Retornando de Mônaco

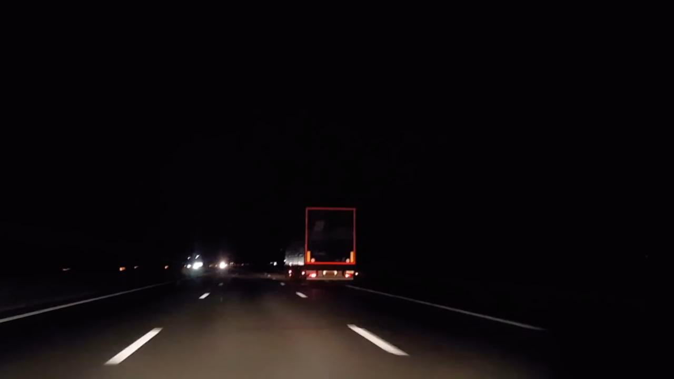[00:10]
indo pra casa, olha o caminhãozão aí ó, chico bacanizado aí, olha só a verdona aí, estamos aqui na Ruta de Solé,
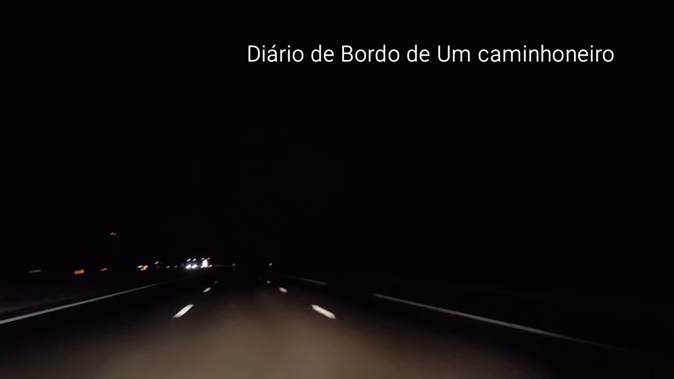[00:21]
é Ruta do, olha lá o caminhãozão lá, já que não é o Novelino passando ali não, já fez vídeo aqui nessa pista aqui, estamos vindo do sul da França, de Mônaco, essa Ruta aqui é que vai pra Espanha, vai pra Portugal, estamos bem próximo aqui de Lyon, eu vou pegar aqui agora depois sentido Grenoble e vamos pra casa né,